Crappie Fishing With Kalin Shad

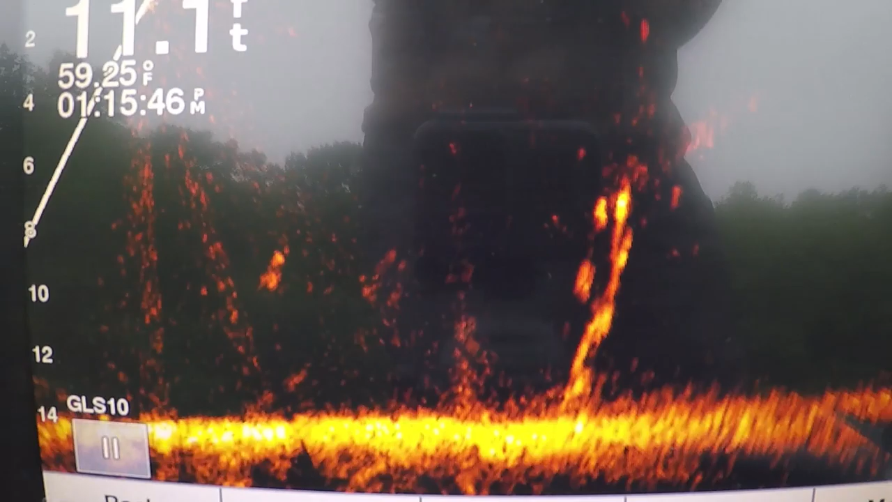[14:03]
On screen: water 59.25°F
See my bait's coming at it right now. They're at 25 feet. Now there's my bait come past it. If you watch, you'll see them move.
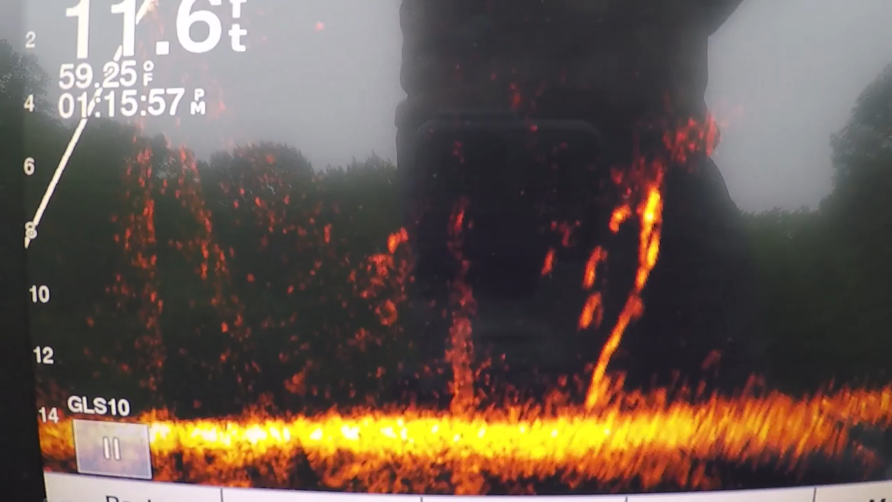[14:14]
On screen: depth 11.6 ft, water 59.25°F
There they are. See them moving? See them following me out, didn't they?
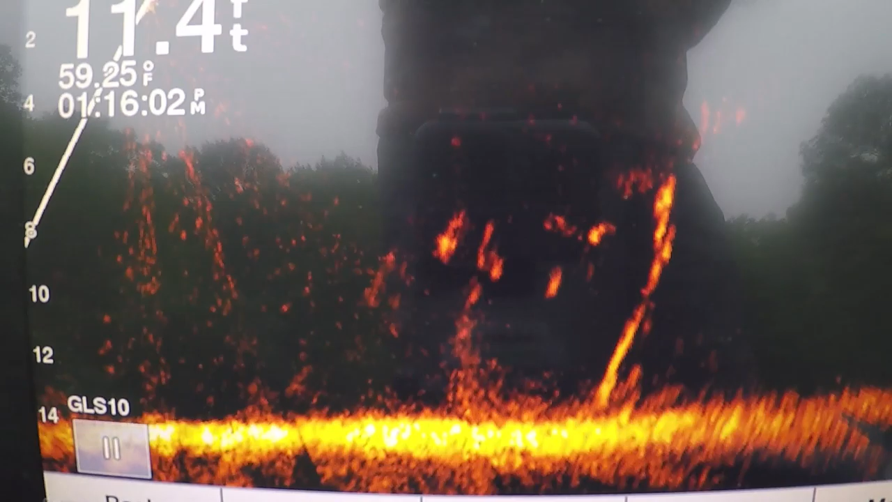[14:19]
On screen: depth 11.4 ft, water 59.25°F
Right, one of them hit me. I missed him. I turned him. One of them hit me and I turned him. I want to catch a couple of them before I school them.
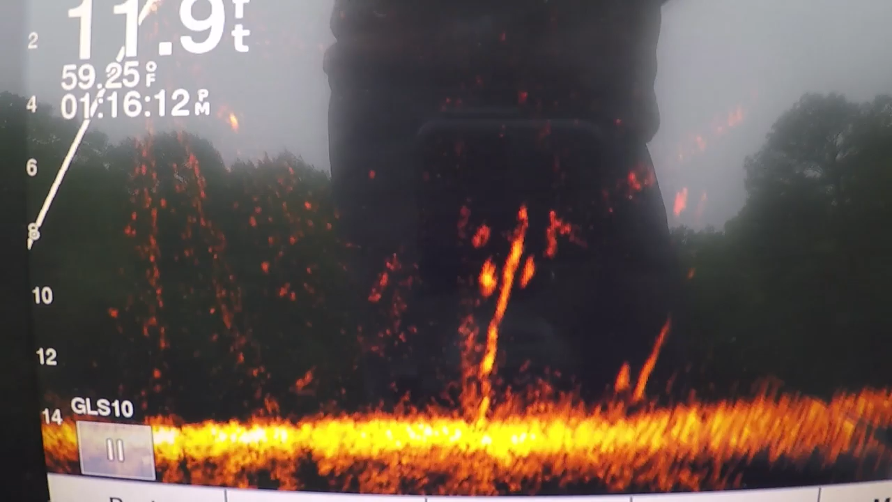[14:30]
On screen: water 59.25°F
Cause my bait's coming back down at 25 foot, right in front of one of them there. Bait's coming right to them. Looks like two little stick ups, a little tree tops. I don't want them way up in the bank. It can't be. You have to be a man made something put there. See them follow me at 15 foot.
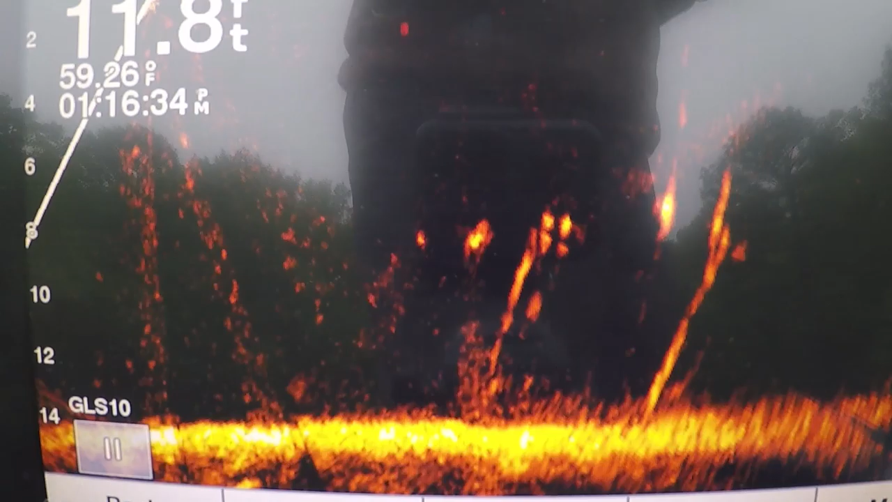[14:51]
On screen: water 59.26°F
All right, guys, trying to get my depth finders.
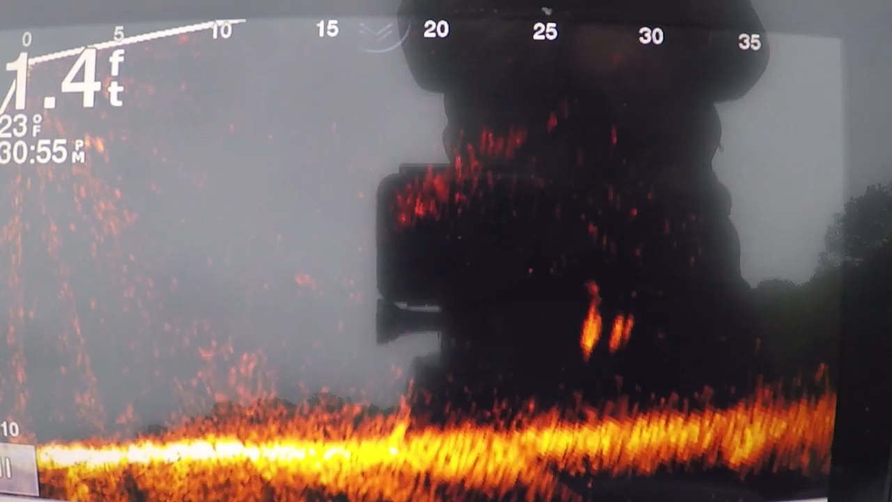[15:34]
Got my jig coming at them. I don't know what they are. They're pretty big for crappie, but we'll see what happens. All right, my jig's amongst them. Unless it's more than two, sometimes that's what happens. Well, they're paying attention to my jig. I got one of them.
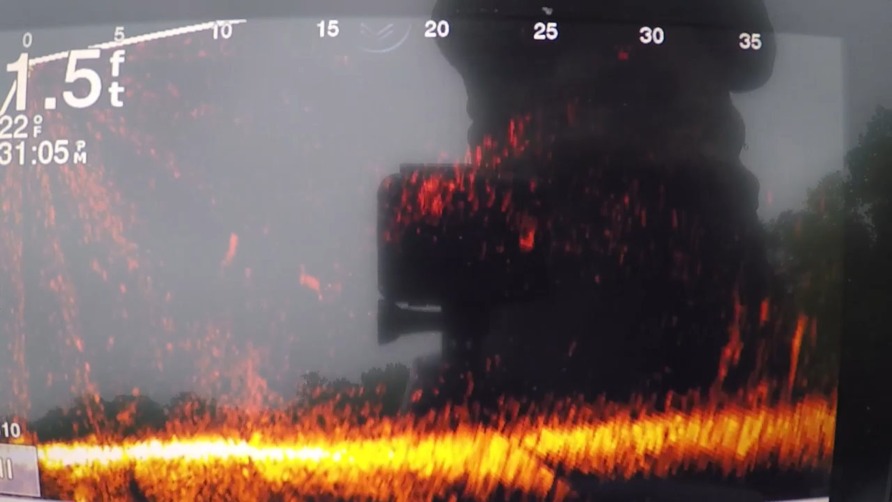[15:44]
See him coming? All right. Hopefully, guys, we got that on the live scope.